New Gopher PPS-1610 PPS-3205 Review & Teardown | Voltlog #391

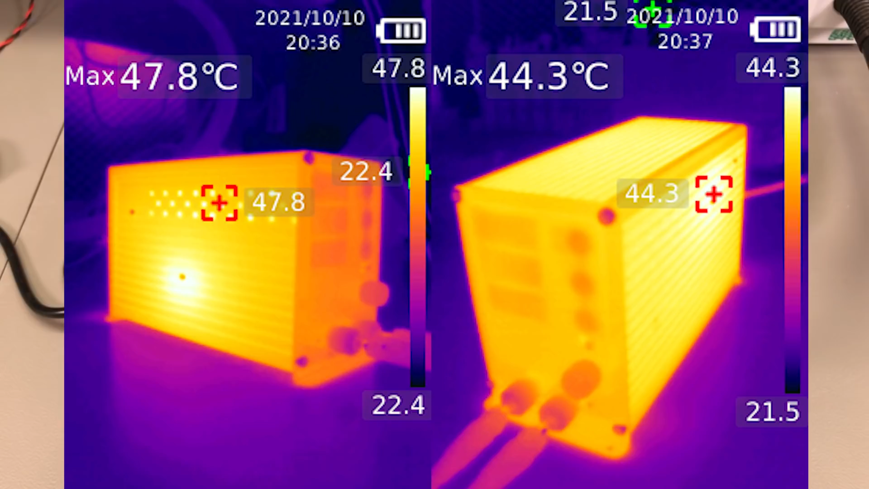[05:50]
the exterior of the case, was pretty warm at around 45 degrees celsius. I could get higher readings on the internals through the ventilation holes but certainly not dangerously hot on the outside so it passed that test successfully.